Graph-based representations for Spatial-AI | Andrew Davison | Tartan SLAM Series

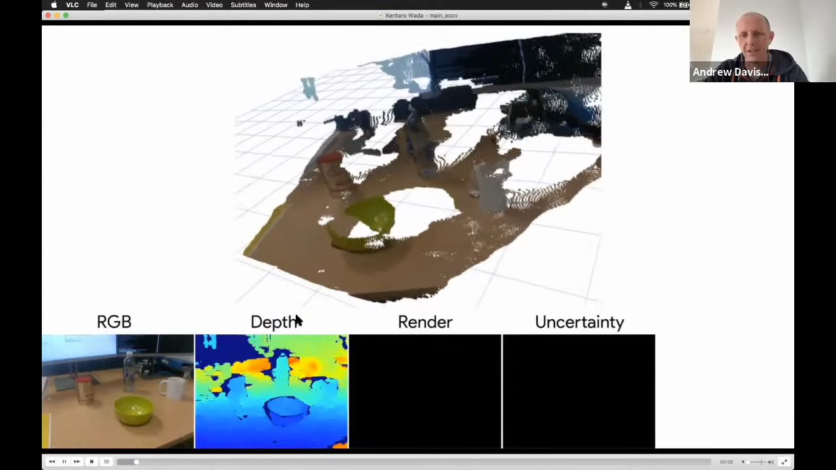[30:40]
So in this system, we've, we, we've trained a neural network on certain categories of objects.
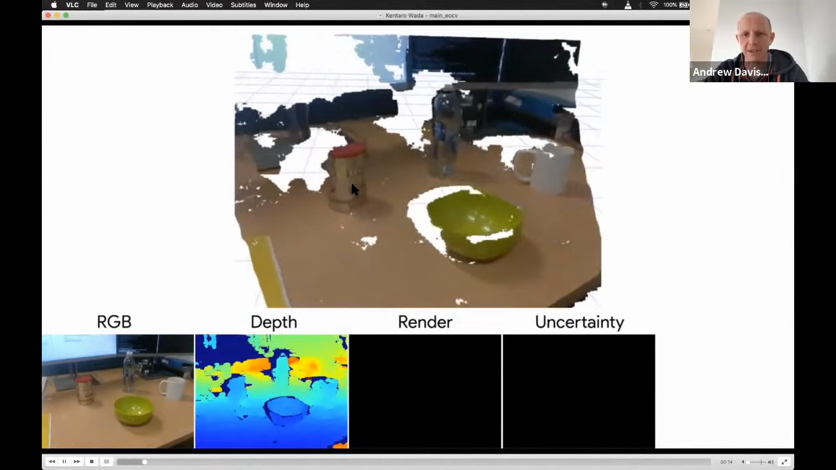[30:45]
So mugs, bottles, bowls, and cans.
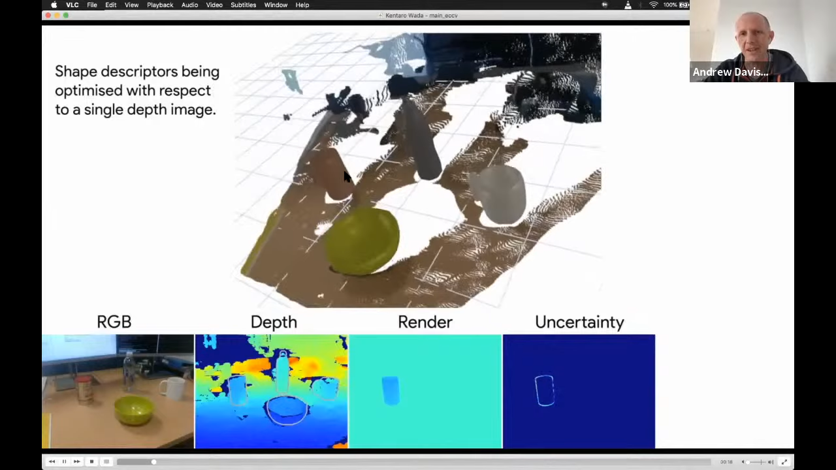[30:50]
So we have a database, for instance, of several hundred 3d models of, of cups and bowls and cans.
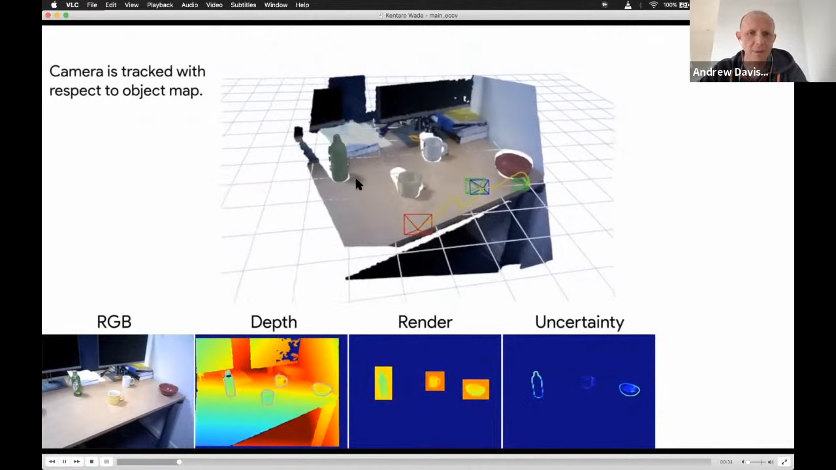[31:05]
So now what happens at runtime, we, we detect instances, and we estimate what their class is. And then we bring in our shape model and we've got a kind of code in that model, which we can optimize.
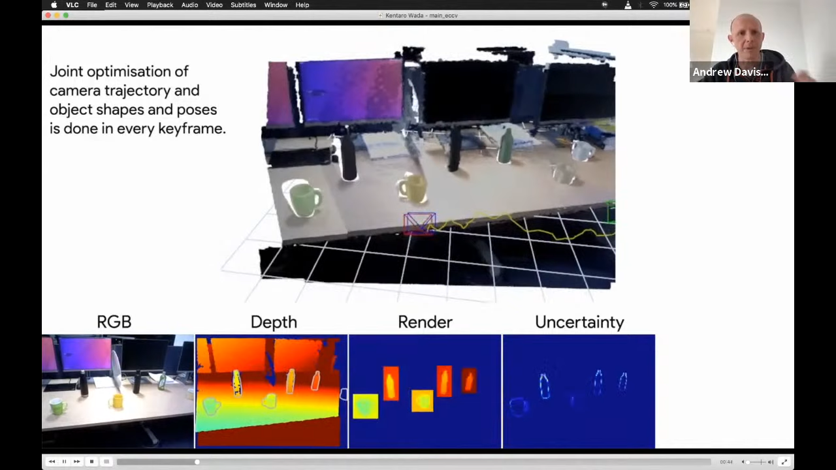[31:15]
So a low dimensional code that we can optimize, which generates possible shapes of different mugs.
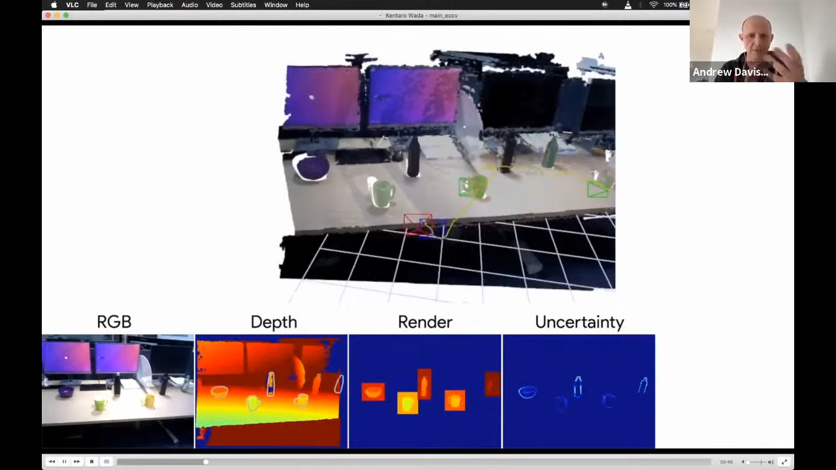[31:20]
And then at runtime, we optimize that code to actually find the precise shape of the object that we're looking at right now.
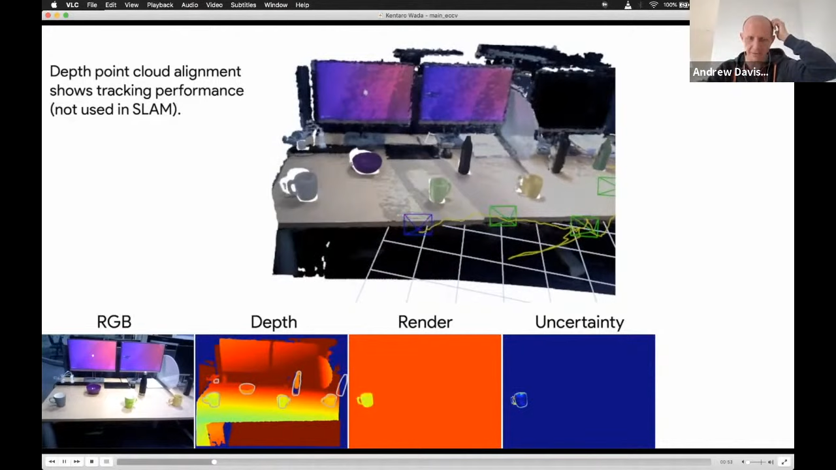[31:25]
And then again, you know, we can turn that into a SLAM system.
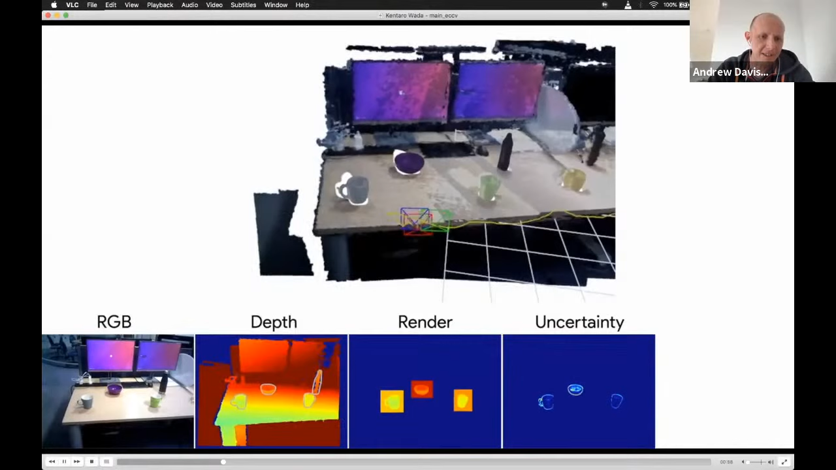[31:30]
So this makes it a, a bit clearer in this example. So now we've got a moving camera observing this scene,
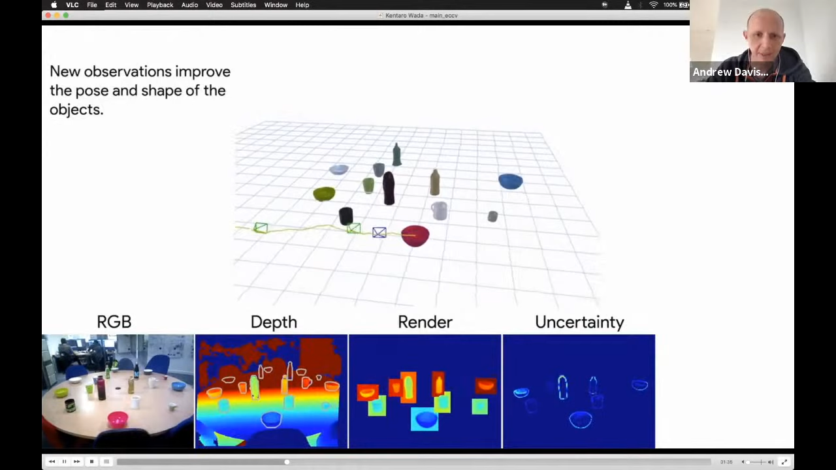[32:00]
And we can make this nice map. And then again, we can apply that to, to a robotic application here. So the camera looks at the scene, it finds the objects, it estimates their shape. And then because it's estimated precise shape for these objects, it can then grasp them very precisely.
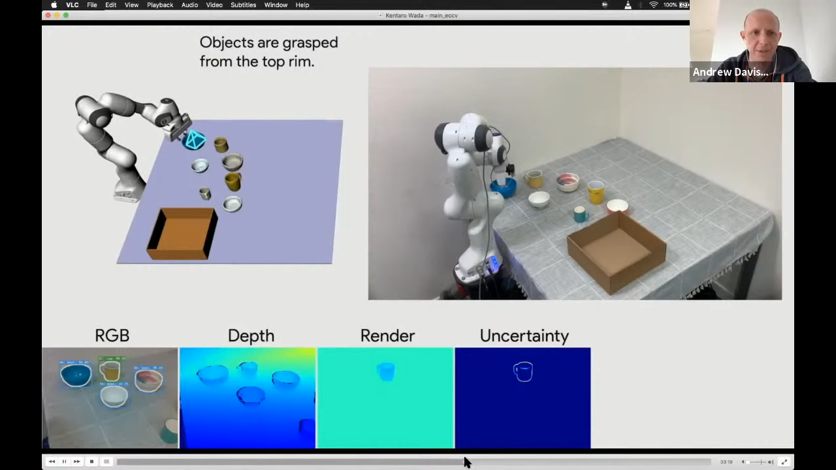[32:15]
So now having looked at this scene, it's never seen these particular objects before, but it can pick the balls up in order of, of size from,